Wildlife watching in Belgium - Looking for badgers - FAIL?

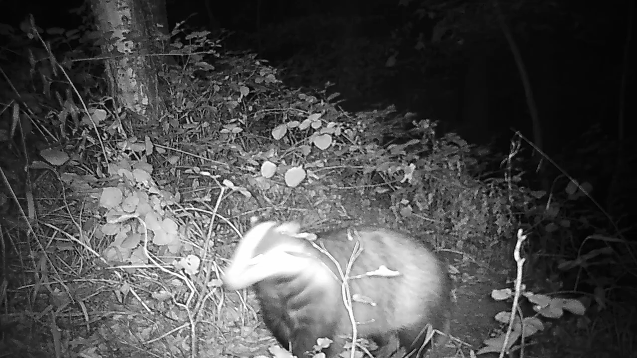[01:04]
At least now we know there are badgers in the area. Maybe I should try again in the future. Thanks for watching and wildlife watching is not always a success but but